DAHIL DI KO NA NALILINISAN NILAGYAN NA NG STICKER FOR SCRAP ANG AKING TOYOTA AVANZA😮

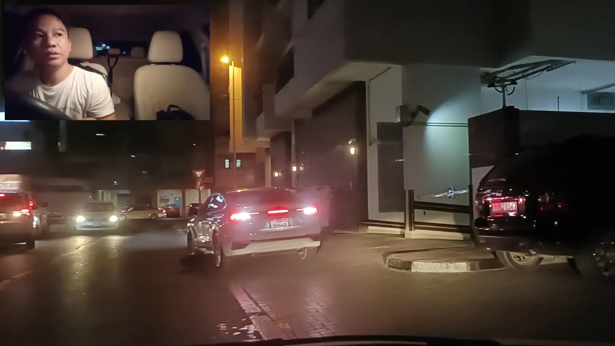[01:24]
So ayan ang itsura niya, guys. Ayan, ayan yung itsura niya, guys. Ayan si Toyota Avanza ko. Ayan, guys, kita nyo. Ayan.
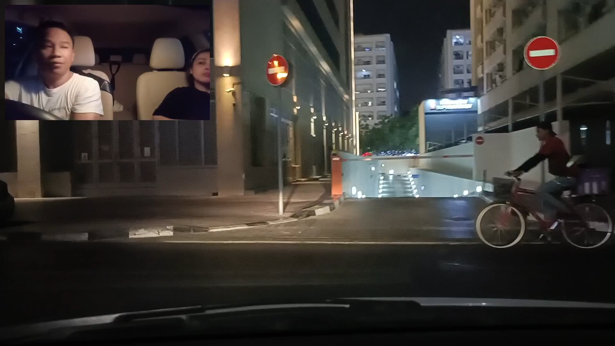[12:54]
Walang bakante. Ayun, may isa doon. Ah, ito pwede.